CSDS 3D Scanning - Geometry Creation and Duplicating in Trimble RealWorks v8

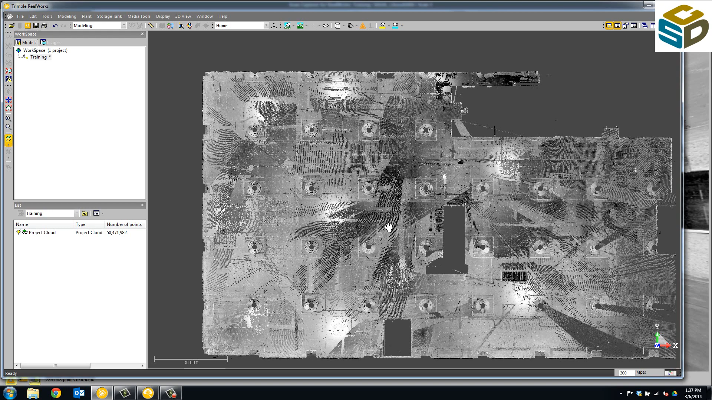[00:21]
This is just a tenant improvement project here in Northern California, San Francisco. We'll go ahead and open up the ScanExplorer tool, and we've just clicked around this column from the single station. Once we've got the data we want, we click Create, and it puts it in as an object into Trimble RealWorks.
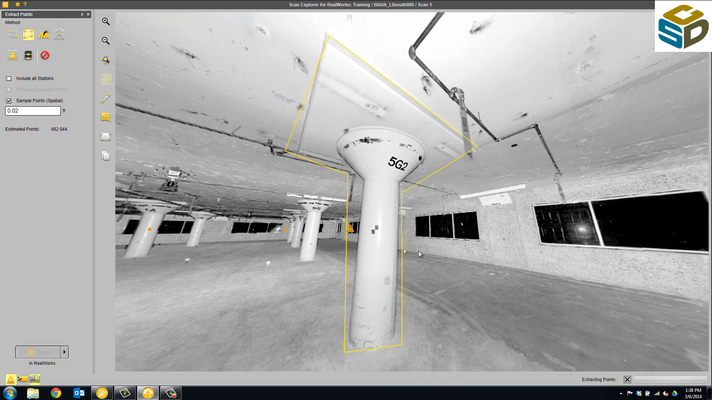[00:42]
We'll have another video here about the uses of ScanExplorer as well.
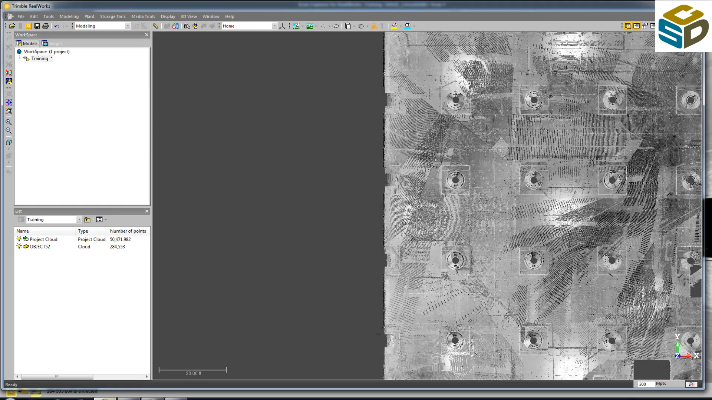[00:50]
So back over to the project, I'm going to turn off the project point cloud,
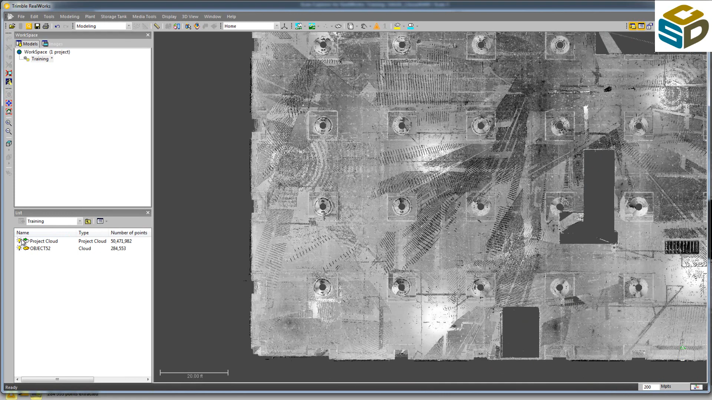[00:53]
and here's the data we just extracted.
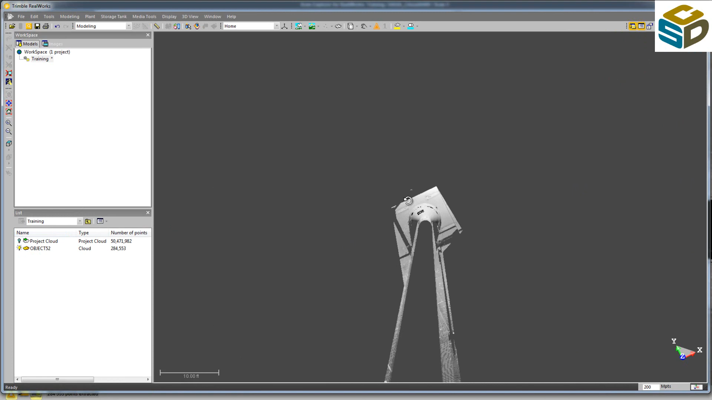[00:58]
So I'll center on point by clicking X on my keyboard.
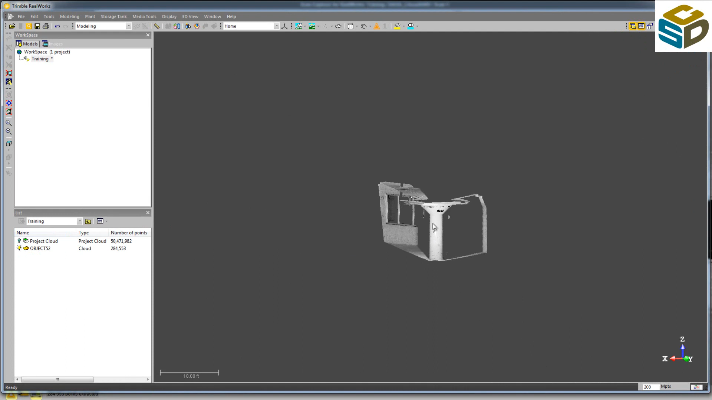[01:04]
We'll rotate around, and the very first portion we're going to do is the cylinder on the bottom of the column.
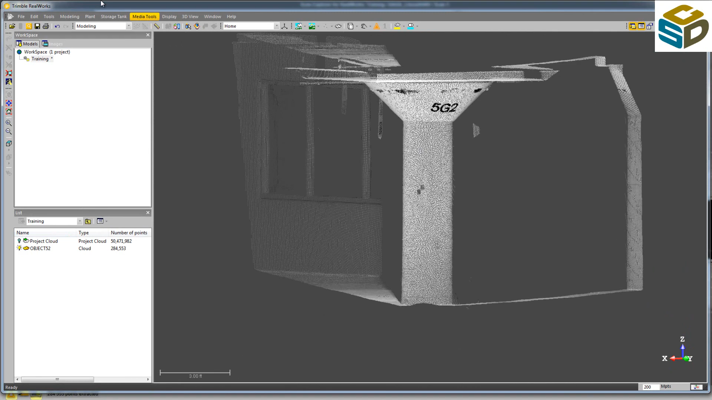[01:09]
So I'll click the object, hit Cloud-based Modeling.
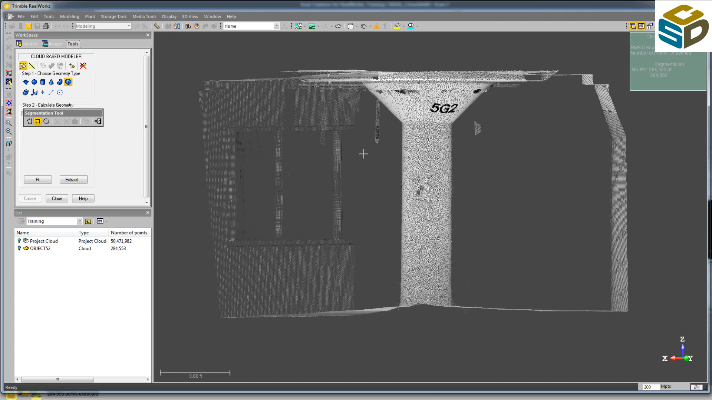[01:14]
Using the Segmentation tool, we'll grab just the bottom portion of this column.
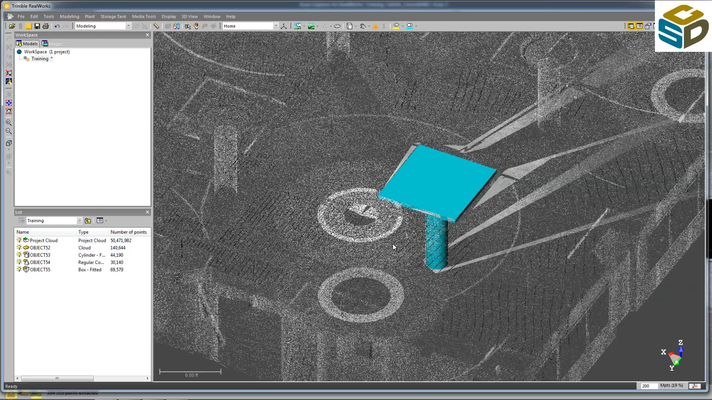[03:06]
We'll turn the Project Point Cloud back on as a reference. Select all three of these components we've just created.
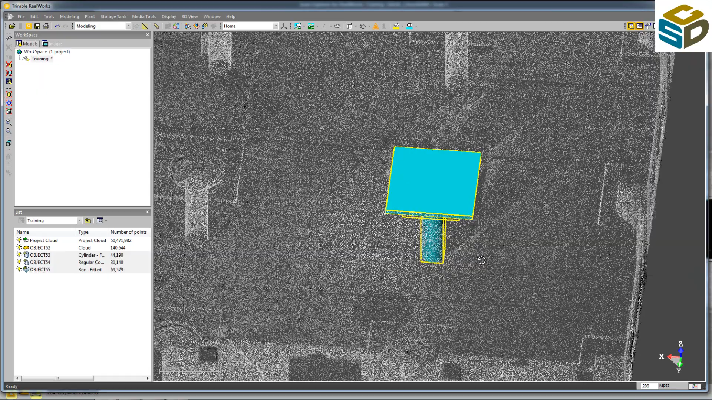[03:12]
Turn off the other portion of the cloud. Then we'll click the Duplication tool. We want to duplicate along a line using a 3D direction. In this case, I'm going to fit this to the x-axis.
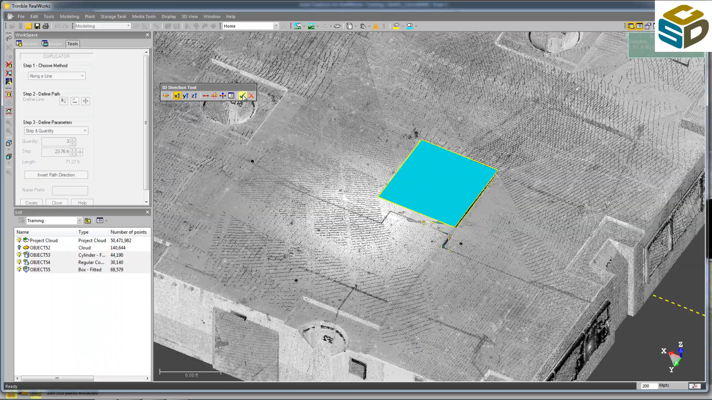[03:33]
On the left, you can specify how many items you'd like to make. We've got three in this case. You can key in your spacing or you can just grab this little
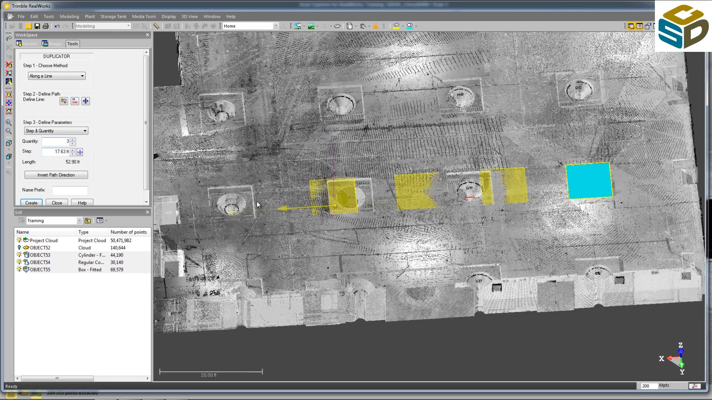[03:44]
arrow and pull those columns out to see what kind of fit they make there. Rotate around a little bit. Make sure you're happy with the fit.
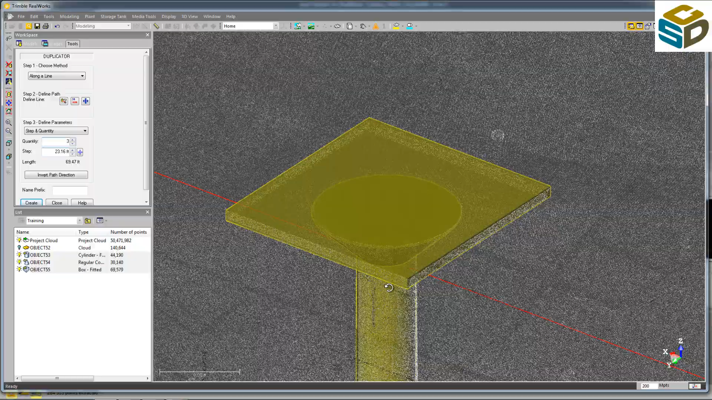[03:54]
Anyone who works on projects like this know that there's a possibility all these columns may not be the same.
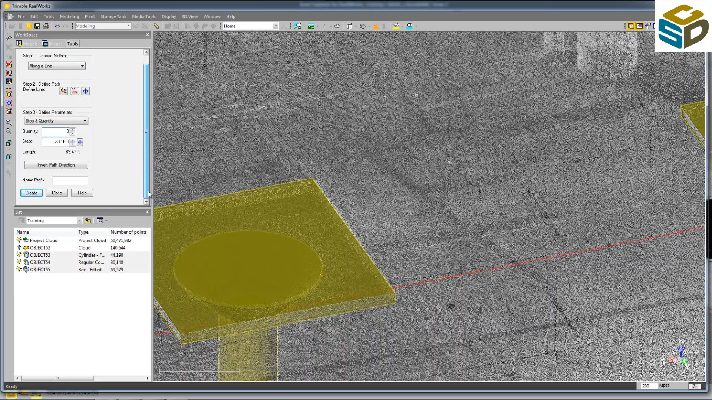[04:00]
So now we've made four columns, three of them duplicated from the original.
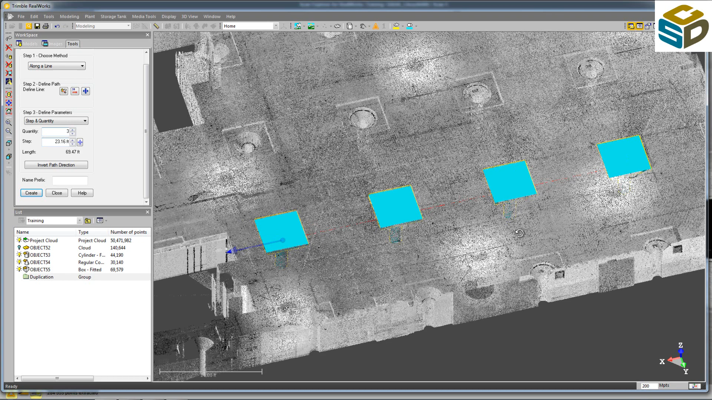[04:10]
I'm going to grab all three of these and move them into my Duplication folder. Then I can select all four. Twelve objects total. Again, we're going to duplicate. This time we're going to go on the y-axis.
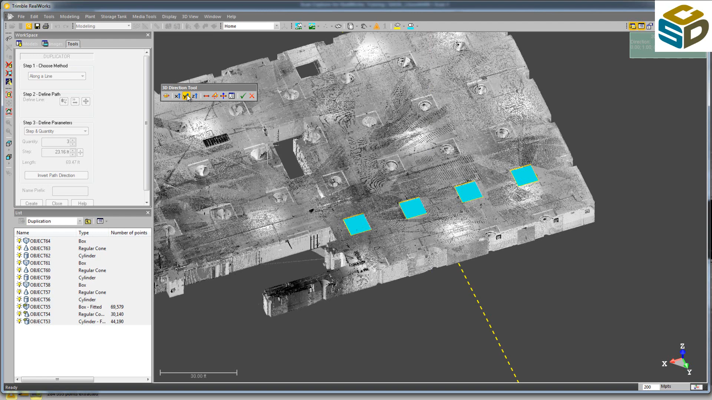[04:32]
This pulls it out into the wrong direction. We click Invert Path Direction. And just as we did with a single column,
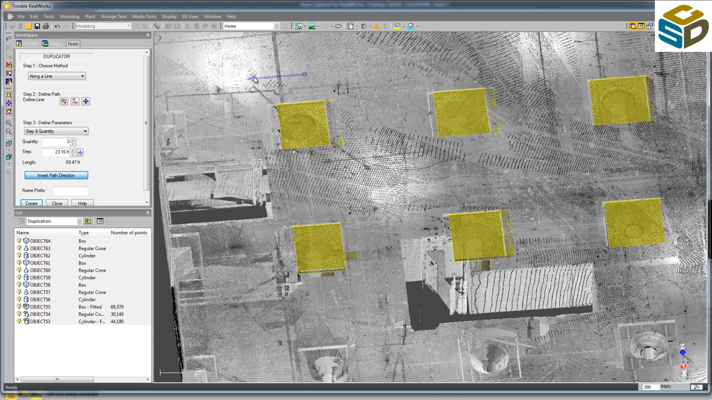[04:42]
we're going to grab this arrow and pull it out until we think they line up. Rotate it around.
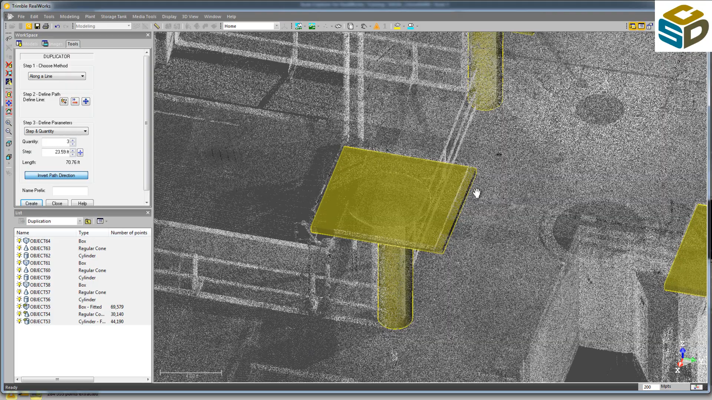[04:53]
You can see here that we still have maybe about six inches or so to pull these columns out from this direction. We'll pull it out there, bring it right back until we're satisfied with our fit.
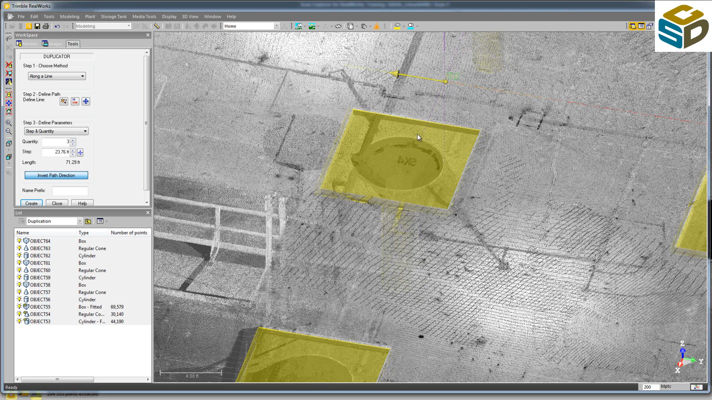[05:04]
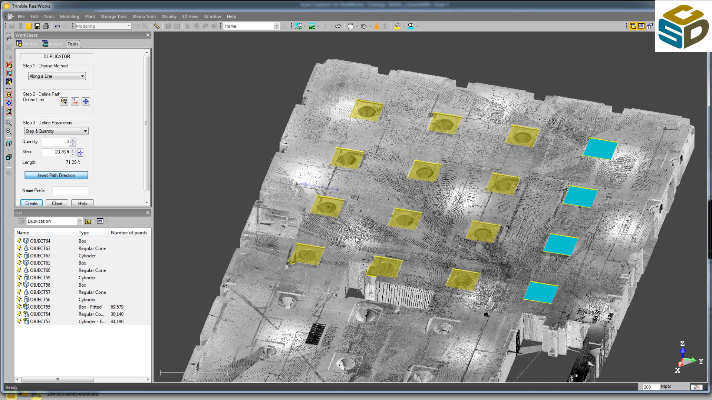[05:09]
Hit Create. And now we've got all 16 columns.
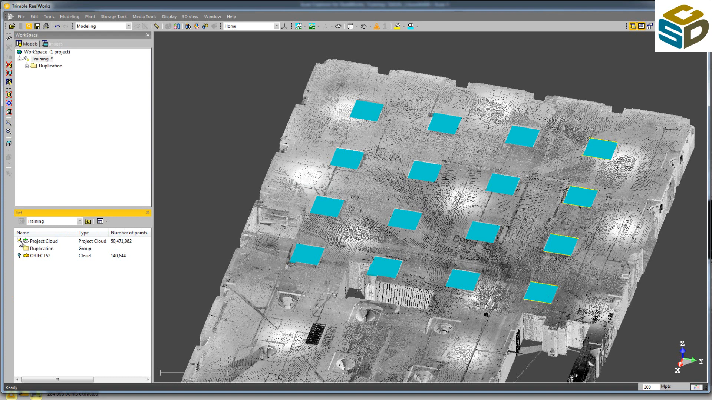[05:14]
If I turn the project point cloud off, you can see all the model geometries.